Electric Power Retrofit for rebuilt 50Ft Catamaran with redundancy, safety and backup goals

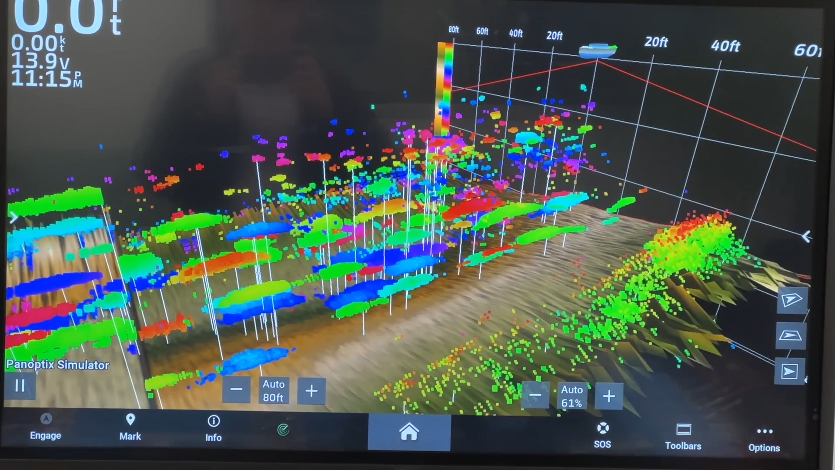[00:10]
Those are fish swimming in our demo room here that you can see.